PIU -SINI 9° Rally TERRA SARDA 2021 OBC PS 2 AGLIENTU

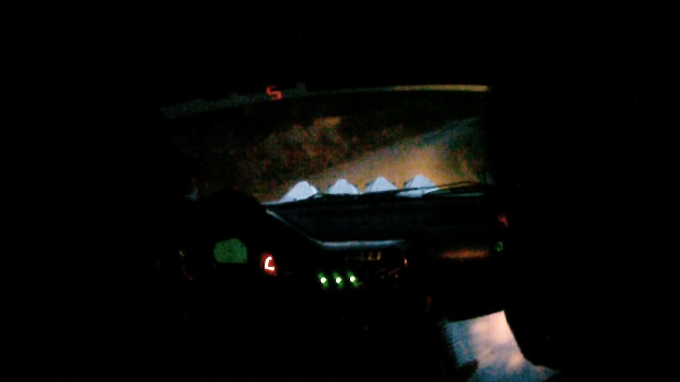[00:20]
Destra 4, in sinistra e destra 4! Destra 4, taglia! Destra 4, vai! 20, giù! Per sinistra 4, destra 4, 20, sta in sinistro! Destra 4, taglia! Per sinistro il destra 4, taglia! 20! Sinistra 5, lunga! Destra 4, taglia! 100!
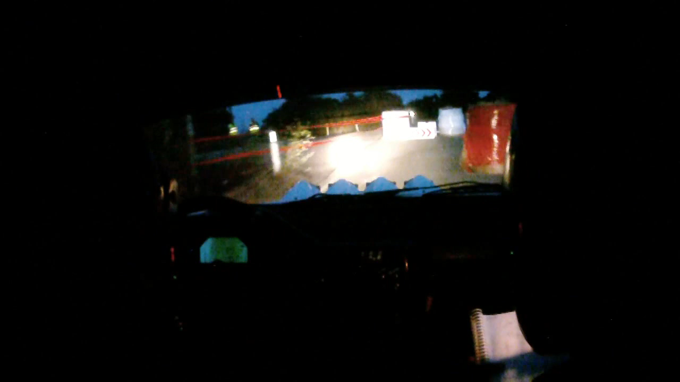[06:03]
un po' più stretta vai 100 tenendo il retrovolante un po' più stretta
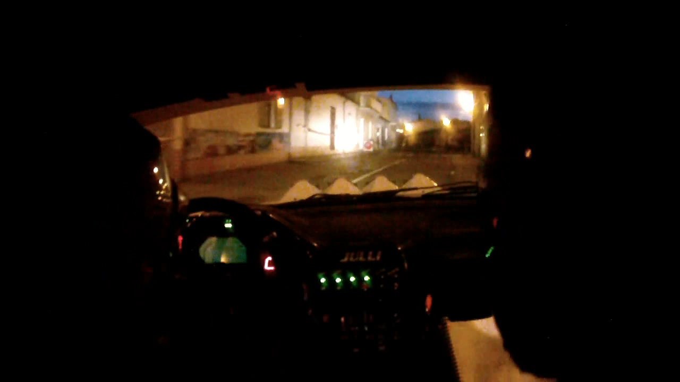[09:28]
ok bravo dove era? bravo bravo per la destra 5